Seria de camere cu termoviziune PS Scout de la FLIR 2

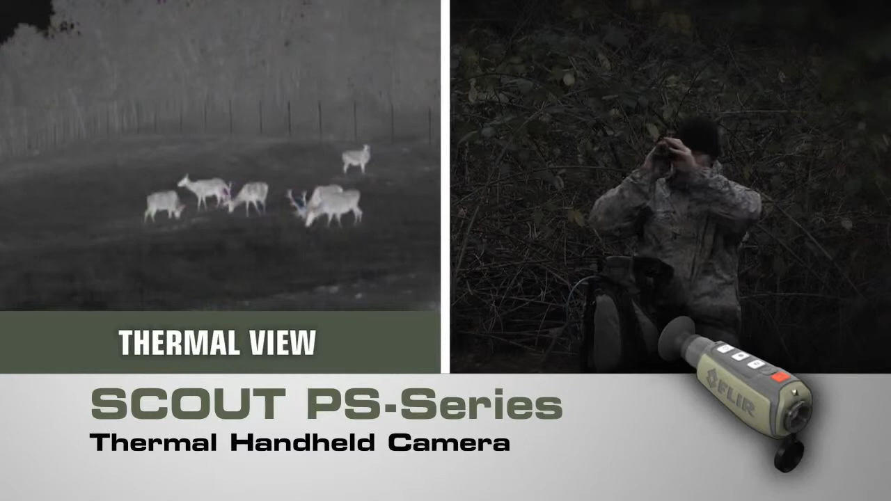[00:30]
Introducing the powerful new Scout PS-Series compact thermal handheld camera from FLIR with crisp clear thermal imagery, palm size portability and straight forward operation. Only FLIR know-how can bring you night vision technology this revolutionary. Now lighter, smaller and amazingly affordable. Like all FLIR thermal cameras,
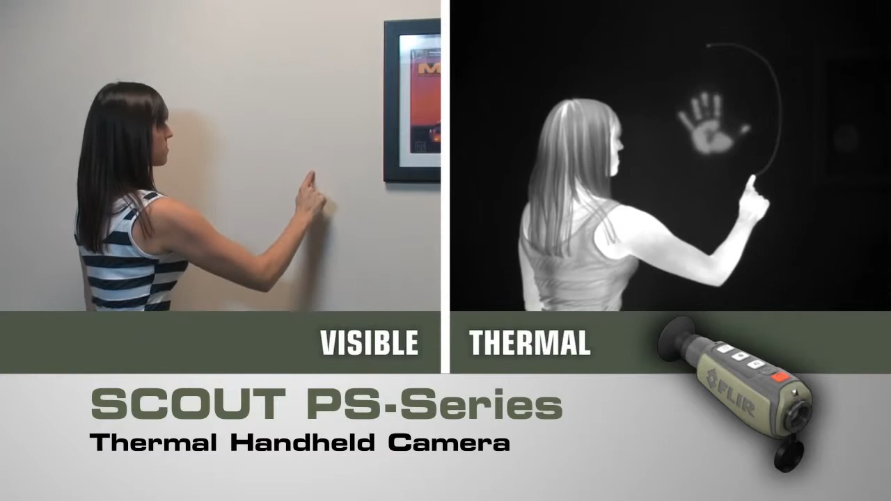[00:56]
the Scout PS-Series creates images from heat not light, giving you a serious advantage out in the wild, far superior to other night vision systems.
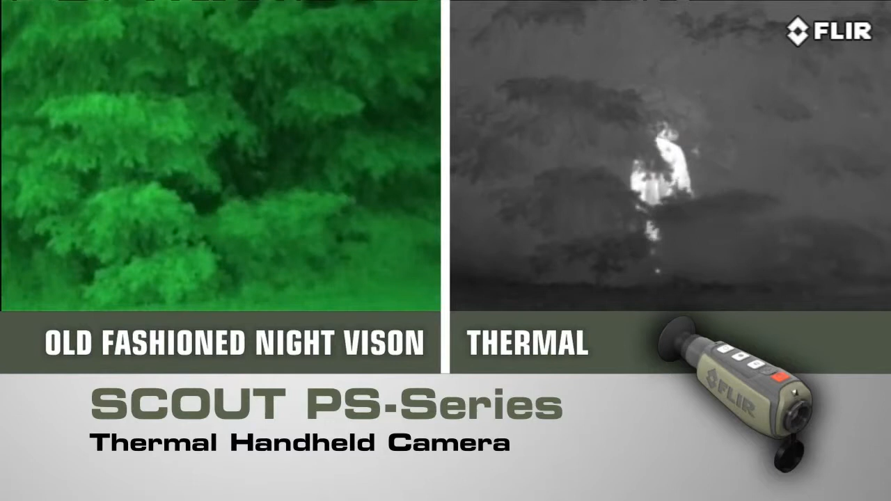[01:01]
See what you couldn't before, day or night,
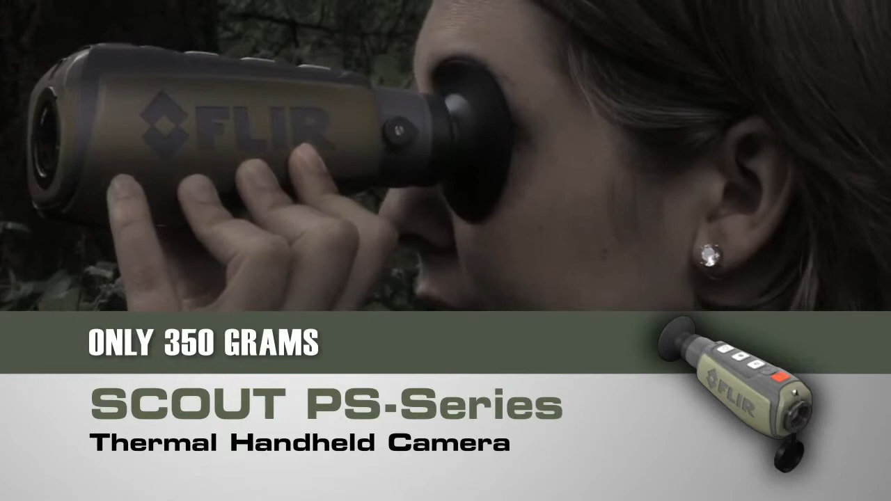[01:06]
for hours on end without arm fatigue. Navigate rough terrain, dusk to dawn, even on a cloudy, moonless night so you can get back to camp safely or scope out that perfect spot. Finally see what nature is up to after the sun goes down. Find members of your party who might have strayed off trail.
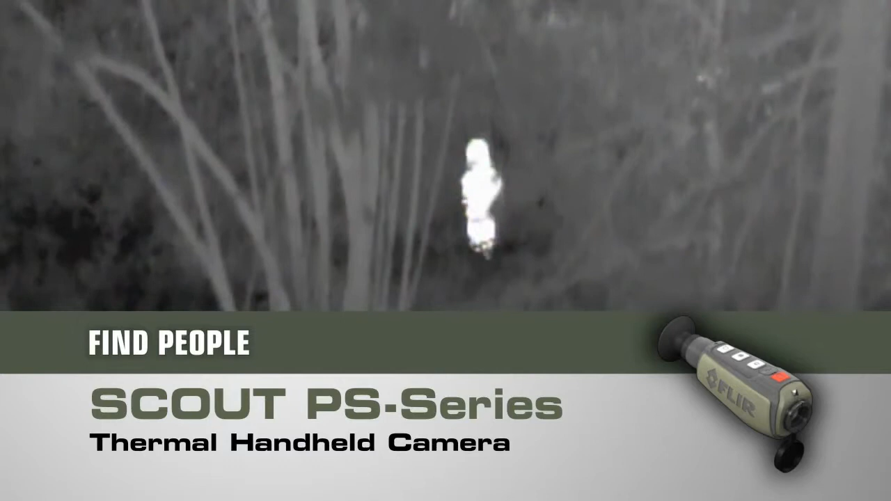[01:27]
Spot lost livestock, downed game or pets. Peer deep into the woods or heavy underbrush to see what's out there.
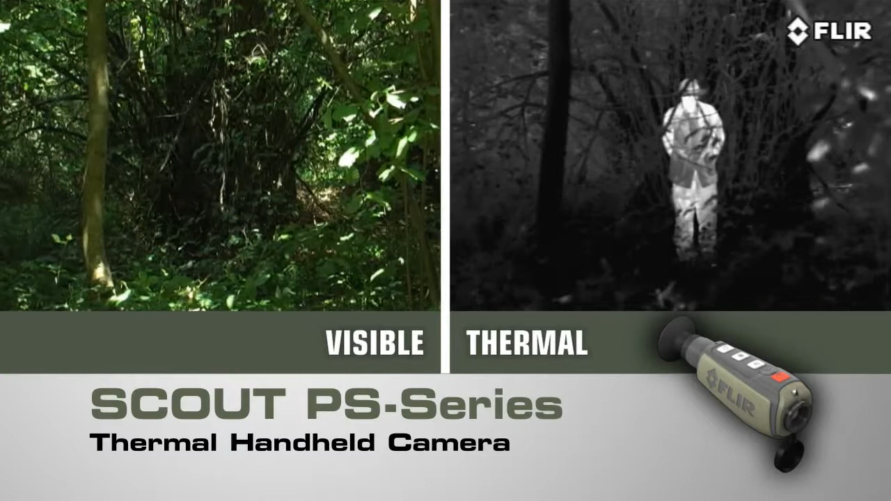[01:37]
Detect those in camouflage and even see through light fog, smoke and trail dust.
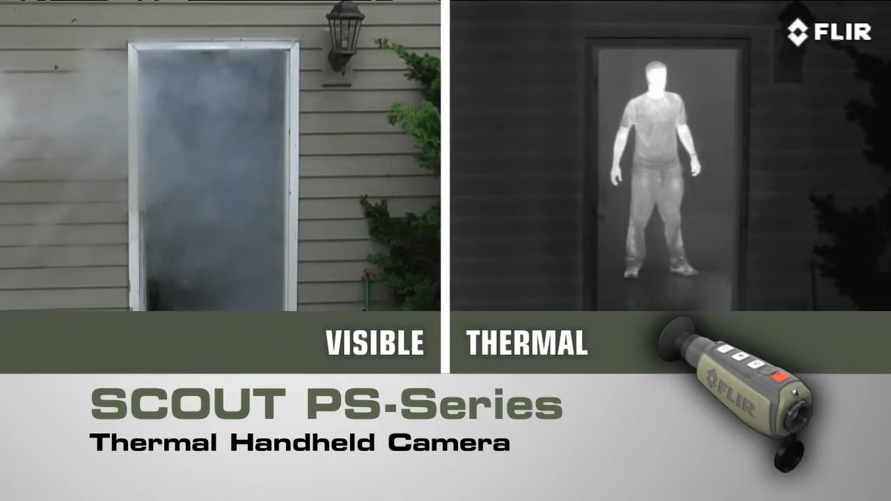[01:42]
And the Scout PS-Series isn't just for the trail.
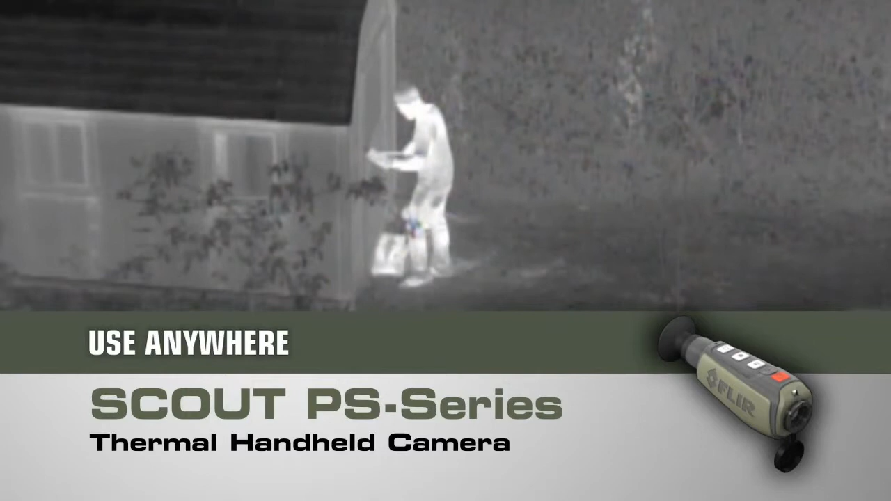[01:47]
There are dozens of at home, on the water or on the go uses too. If you can't bear to miss a thing while exploring the great outdoors, you need a Scout PS-Series thermal handheld in your pack.